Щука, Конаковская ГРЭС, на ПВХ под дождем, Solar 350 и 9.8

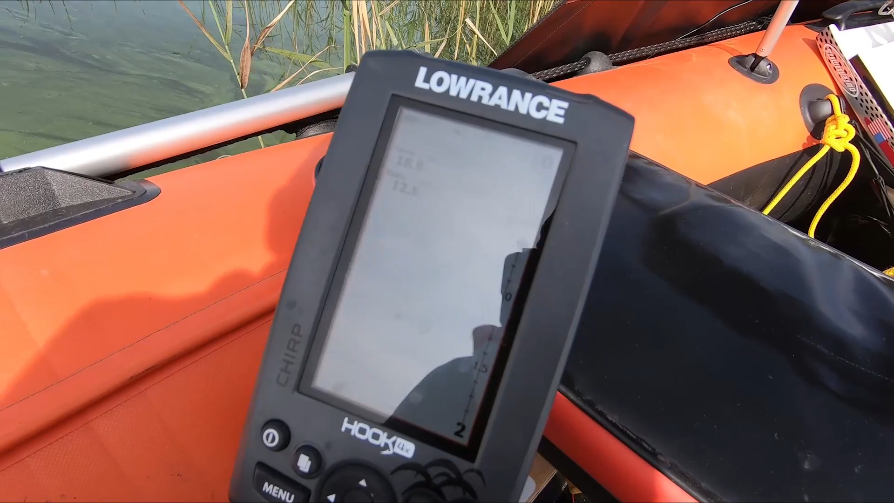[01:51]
И что-то у меня сегодня не хочет работать ни как эхолот, не заводится и все, прикиньте.
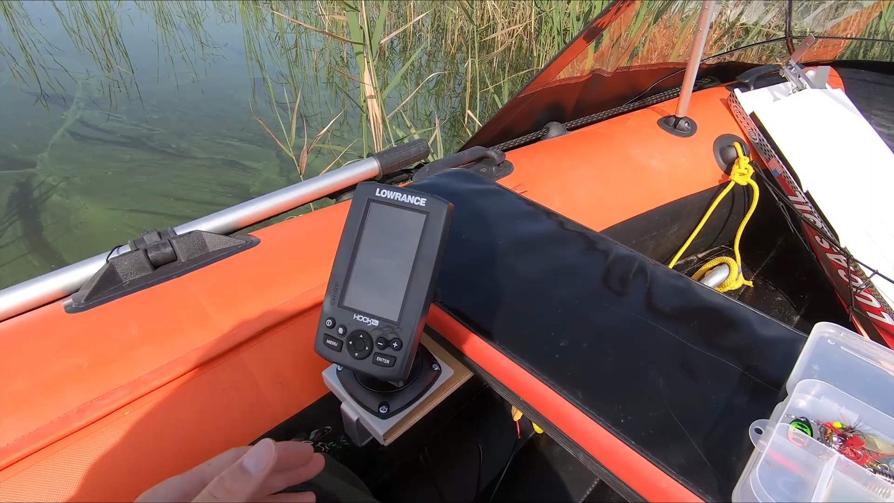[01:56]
Негодяй, никак не показывает, иногда словит глубину и все.
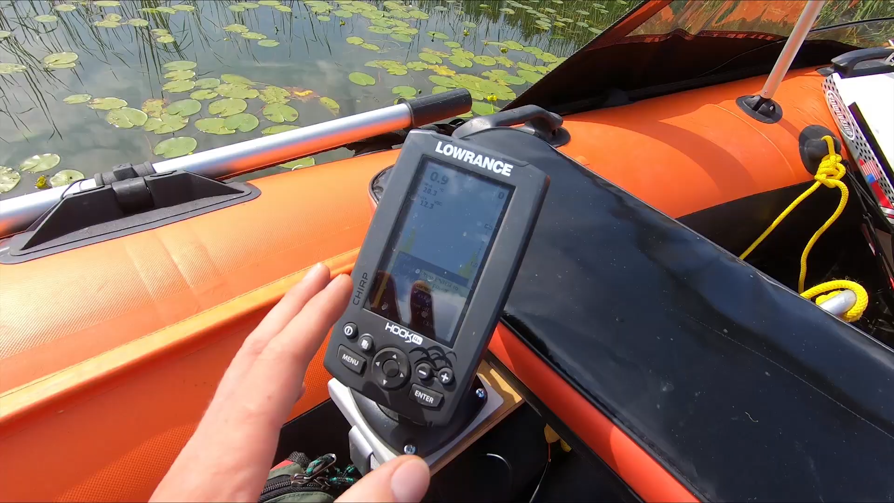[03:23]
Кстати, завелся эхолот, работает, сейчас вырубим его. Китаю, как знаете, от лепошки его хватает надолго, 5000 мАч, без проблем целый день держит.